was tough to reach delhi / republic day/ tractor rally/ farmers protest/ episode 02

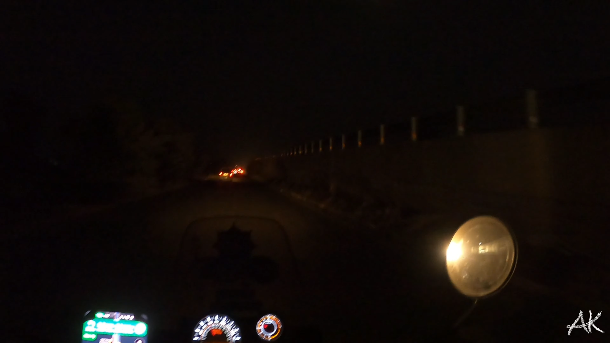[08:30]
सो ये जो रास्ता ब्लॉक रखा है, दिस इज़ बेसिकली फॉर दैट फार्मर्स प्रोटेस्ट विच इज गोइंग ऑन। सॉरी मैं ढंग से शब्द बोल नहीं पा रहा हूँ क्योंकि मैं शब्द खा जा रहा हूँ बिकॉज ठंडी बढ़ गई है।
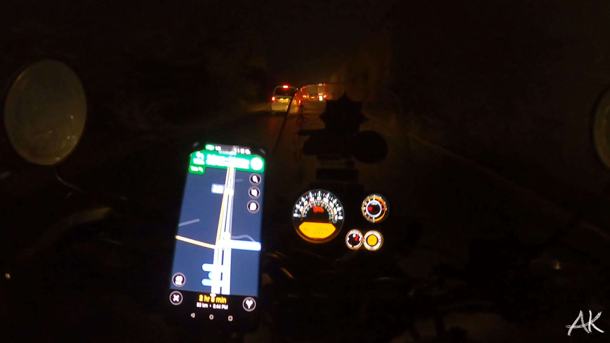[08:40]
एंड यस, इट्स राइट नाउ इट्स 9 degrees Celsius एंड मेरी हालत ख़राब। एक और नाकाबंदी आए है। ओके, यहाँ पर बाइक वालों को रोका जा रहा है, लेट्स सी।
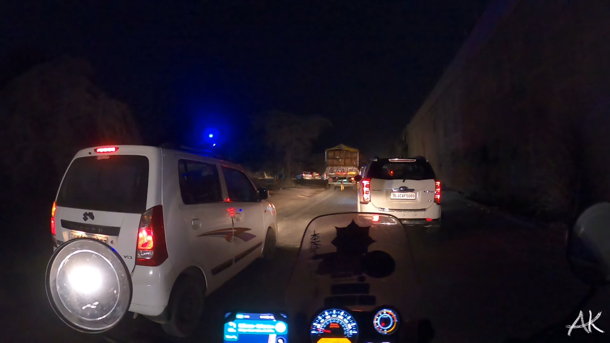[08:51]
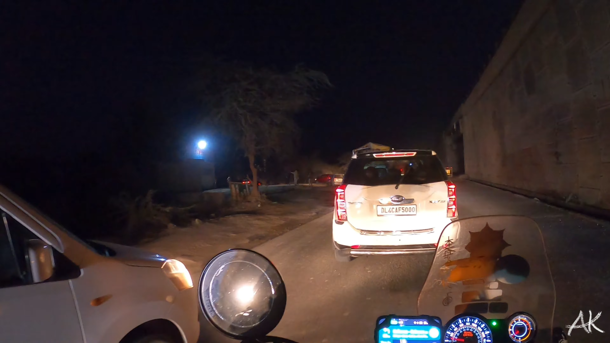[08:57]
एंड एट द सेम टाइम मेरा
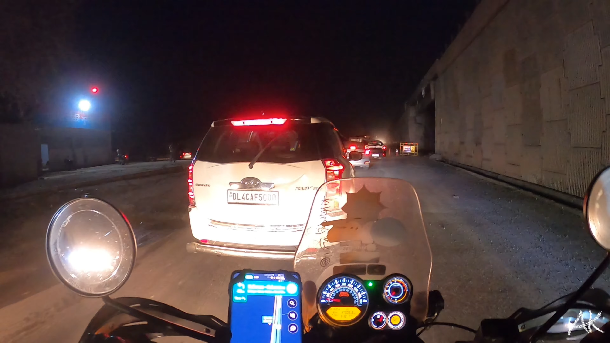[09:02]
वाइजर जो है फॉग अप हो रहा है, सो फिर आई कांट, माय व्यू इज ब्लॉकिंग, सो आई विल ओपन, आई हैव टू ओपन द वाइजर एंड लेट्स सी।
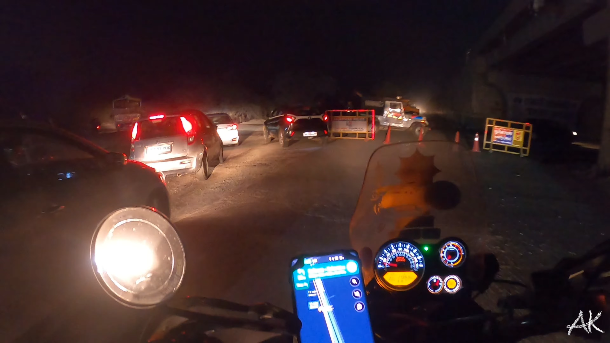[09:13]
ओके, यहाँ से अगेन एक डाइवर्जन है फॉर ओके आई
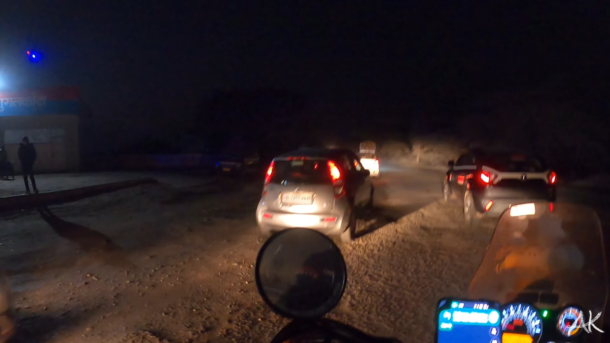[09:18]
ओके बाय द वे
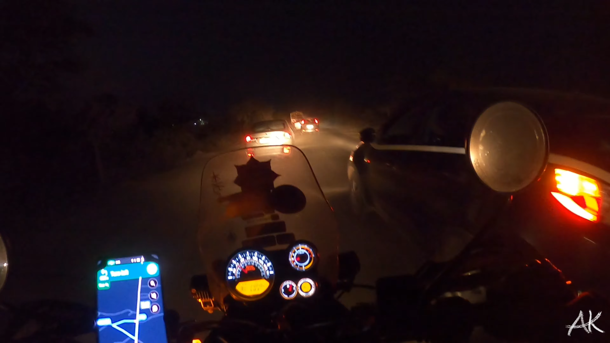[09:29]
ये एक रूट इन्होंने जंगल में छोड़ दिया है पुलिस वालों ने सब गाड़ी वालों को।
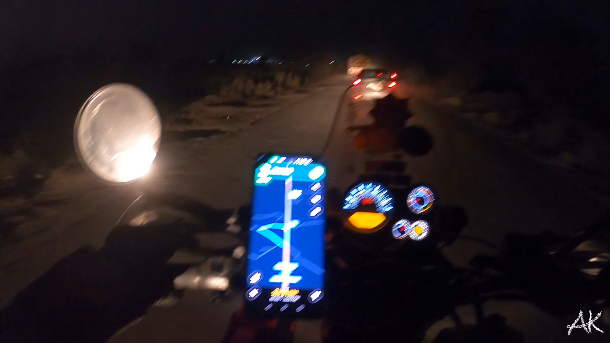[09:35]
आई डोंट नो दिस गूगल आंटी अभी भी कैप ले नहीं पा रही है कि कितना टाइम लगेगा यहाँ से।
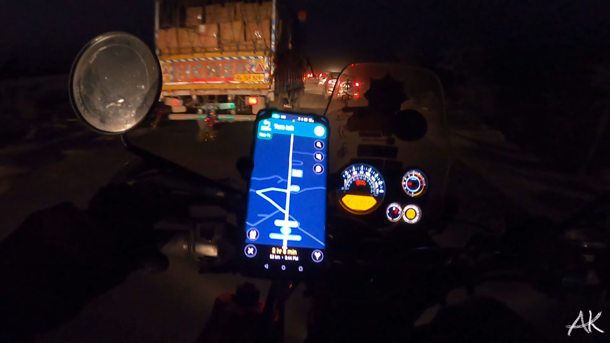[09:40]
ओके, आफ्टर अपडेट, ये जो रूट हम लोग ने लिया है दिस इज 24 minutes स्लोअर देन द यूजुअल रूट। जो आगे गाड़ियाँ दिख रही है उनको फॉलो करते जाएंगे
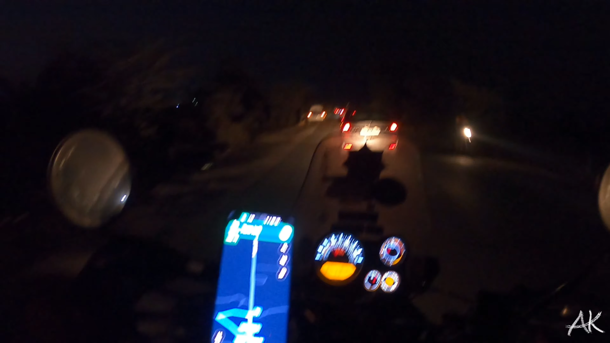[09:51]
बिकॉज विजिबिलिटी एकदम लो है एंड टाइम टू टाइम ड्यू बढ़ते जा रहा है। I just hope we reach Gurgaon. Shit, मैं गोरेगांव बोलने वाला था। Okay, my fault. We reach Gurgaon safe and sound.
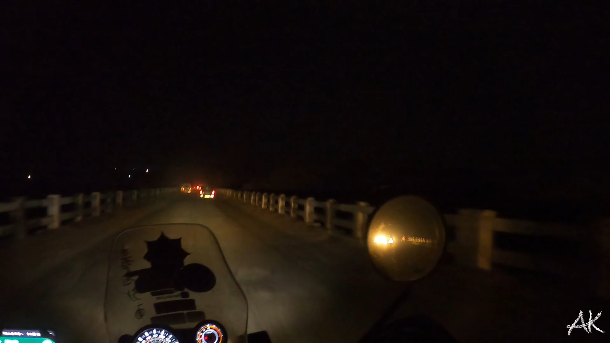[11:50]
ये मेन हाईवे पे गाड़ियाँ लगा के छोड़ दी है इन्होंने आड़े टेढ़े ताकि कोई जाए ना पाए। आई डोंट नो GoPro इज डूइंग जस्टिस और नॉट, मैं नेकेड आई से देख पा रहा हूँ बट आई डोंट थिंक कि GoPro देख पाएगा वो।